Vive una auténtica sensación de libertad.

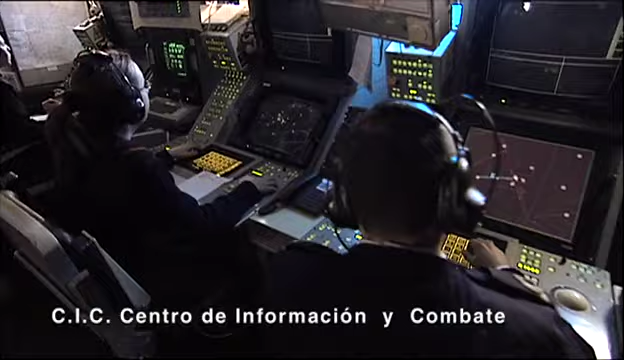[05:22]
Lo que hacemos es llevar el punteo de superficie, colocación de barcos, asignación de blancos aéreos,
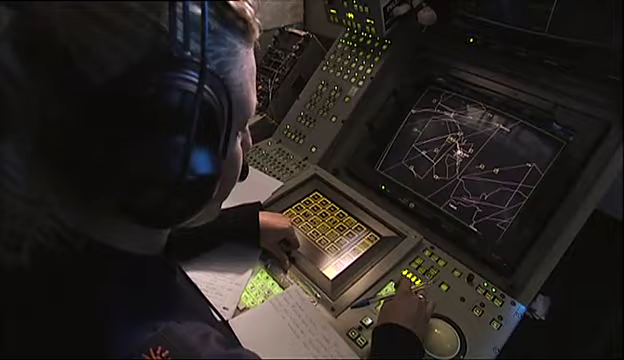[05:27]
todo lo que es la situación real que tenemos a nuestro alrededor en cada momento.